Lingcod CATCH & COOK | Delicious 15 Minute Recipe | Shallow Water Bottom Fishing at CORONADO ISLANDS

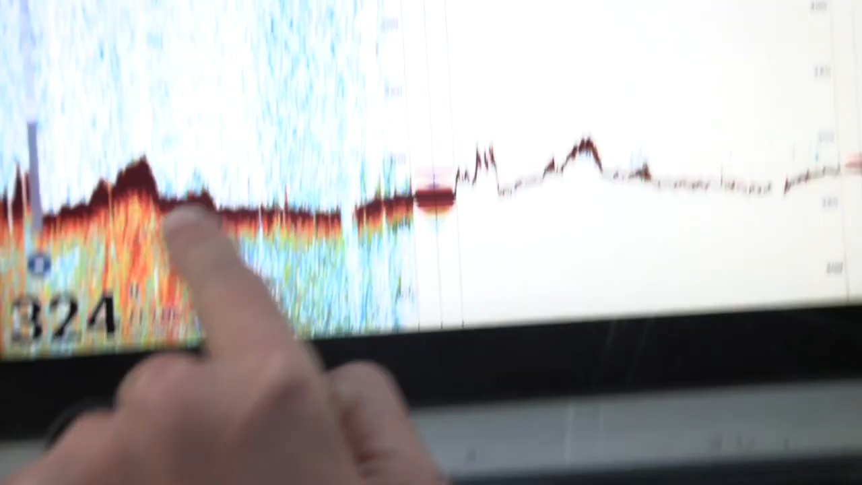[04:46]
So we're just getting out here right now. We're kind of pretty close to the area we want to fish. North Island's right over here. We can't really see it because it's pretty foggy today. But so when we're rock cotton, we're looking. This is exactly actually what we're looking for.
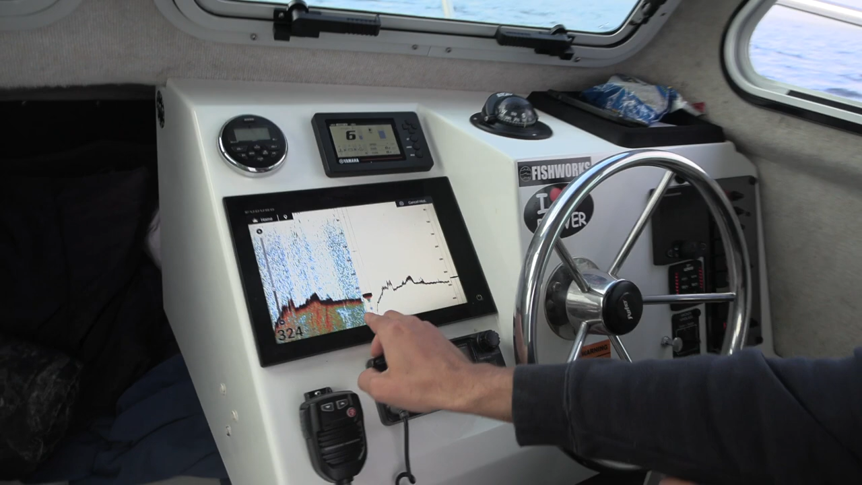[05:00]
So if you look right here, as we came up onto the bank, a couple of nice rocks right here.
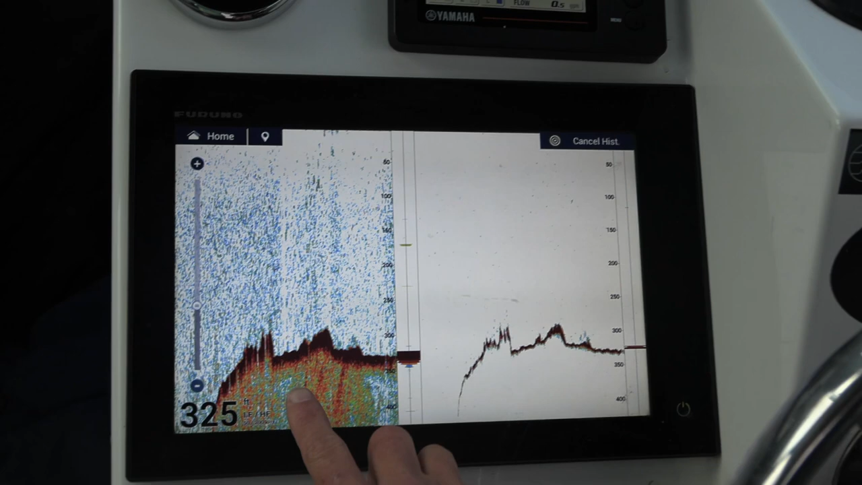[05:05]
I'm actually going to turn around and go try to find those. What I'm going to do is mark them here on the Fruno. Hit a new point.
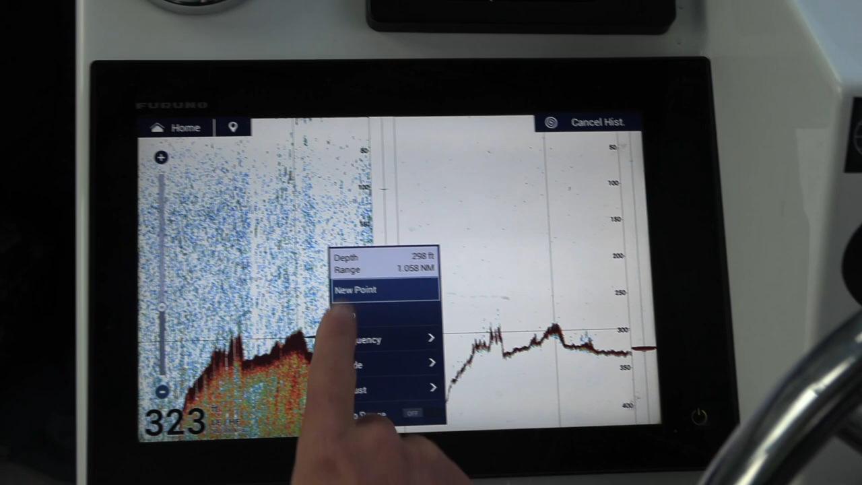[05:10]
We'll go back and find this, and we'll drop down on it and see if we can.
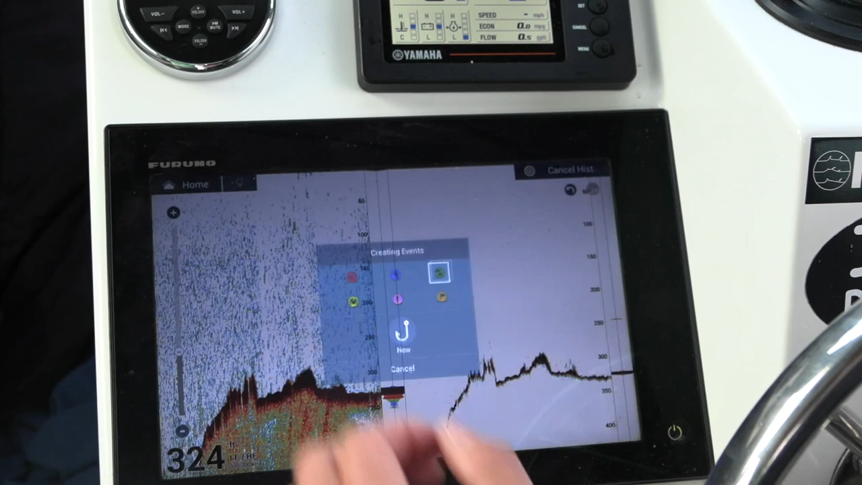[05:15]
See what we catch. So what I'll do is just hit the autopilot and we'll go right back to it and drop some baits down on it.
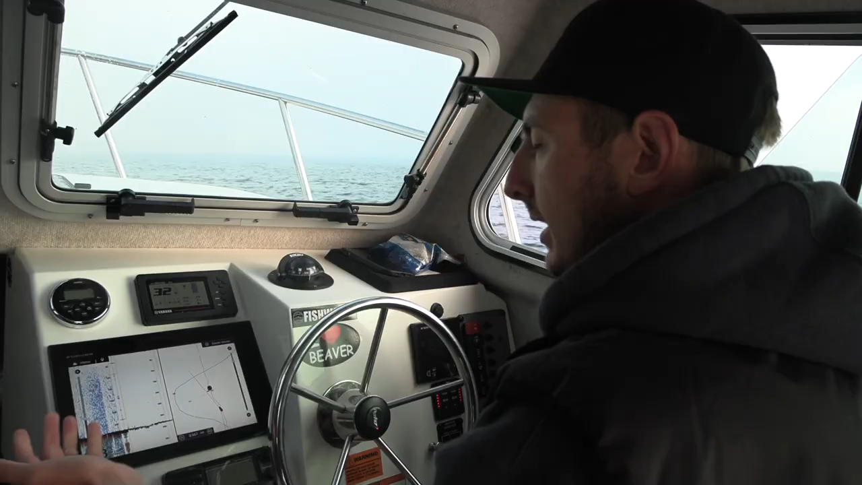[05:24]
Obviously when you're doing this rock fishing, you're looking for bottom structure. That's what those fish are going to be hanging off of. Rocks, they're called rock fish for a reason. So looking at the sonar here, right here.
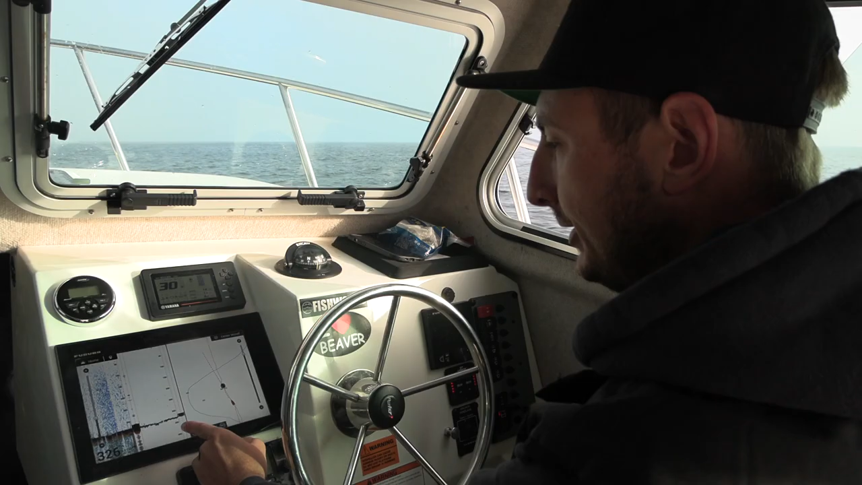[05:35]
So here's a really nice rock we're going over right now. So this is the kind of stuff you want to look for.
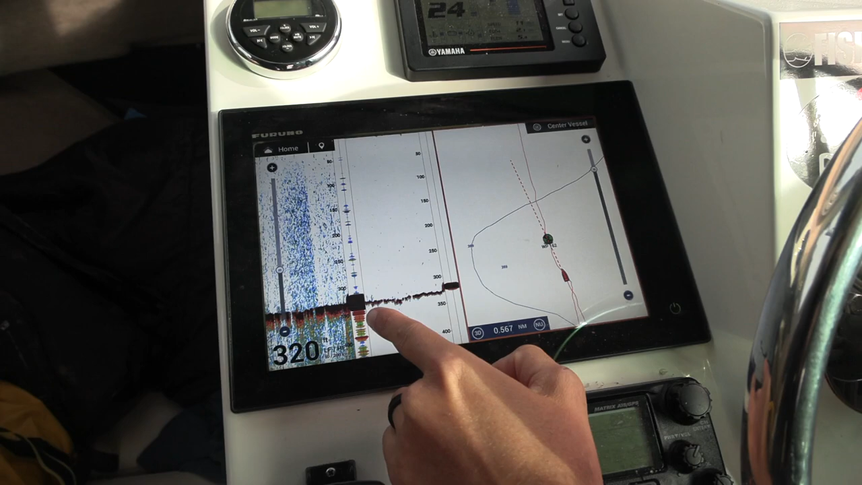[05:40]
Hard bottom. I mean, that's a beautiful rock right there. I'm going to go ahead and mark this one as well.
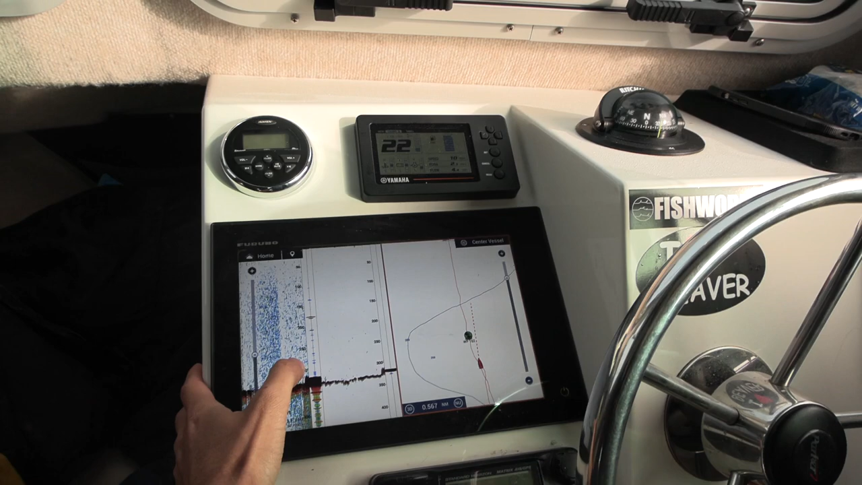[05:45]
So what we'll do is we'll put a waypoint on it.
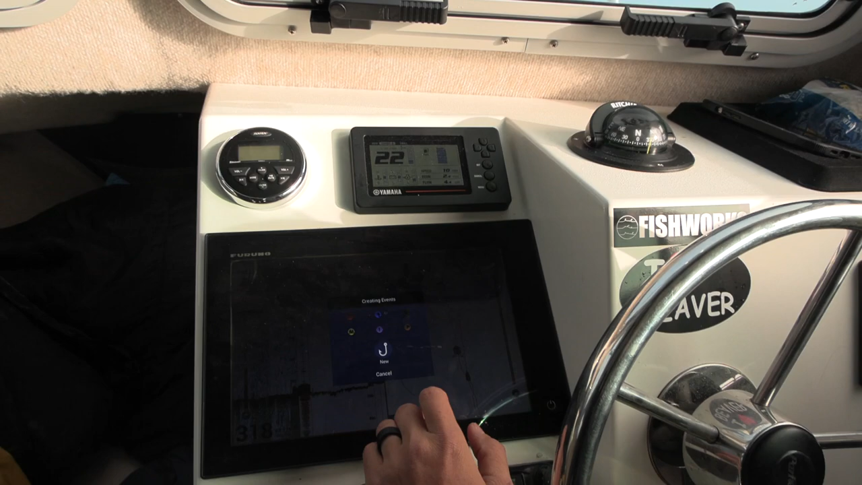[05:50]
Come back and check that one out. So that's one of them there. Looks like we're kind of coming up on it right now. So we'll give this a try first here, and then keep kind of going back to our destination. You can see it's still coming up. It's a really nice rock pile right here. So we're gonna you know, get the boat position on top of this and drop
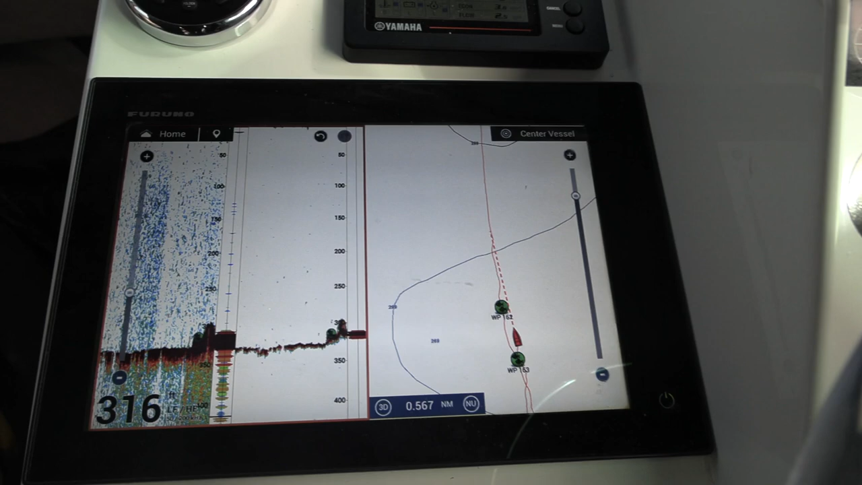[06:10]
down here and see if we can pull a couple of fish off of it. Looks like it's real jagged. All right, so we're gonna show you guys kind of the rig here. It's pretty simple.